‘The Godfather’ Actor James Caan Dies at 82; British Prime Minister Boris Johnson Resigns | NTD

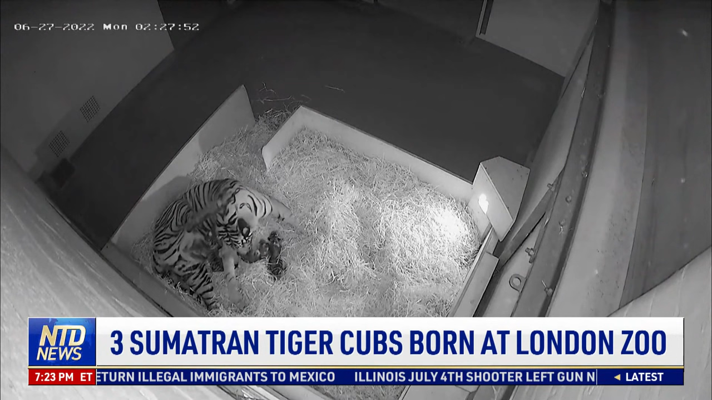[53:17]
It shows Geisha giving birth and cleaning her cubs, followed by the cubs' father, Asim, approaching to meet his new family. The three new arrivals are a welcome boost to the global breeding program of this critically endangered Sumatran tiger species, which is managed here at ZSL.